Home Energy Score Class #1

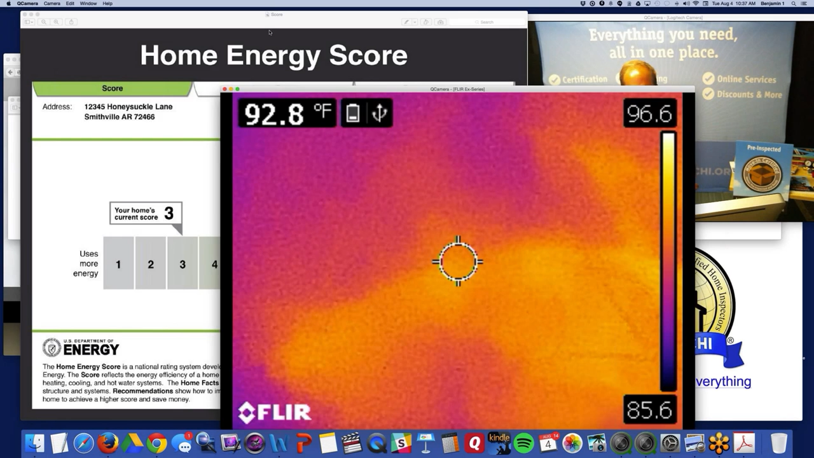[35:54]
On screen: spot 92.8°F
I'm going to show you this. So here's an infrared camera. You don't need an infrared camera.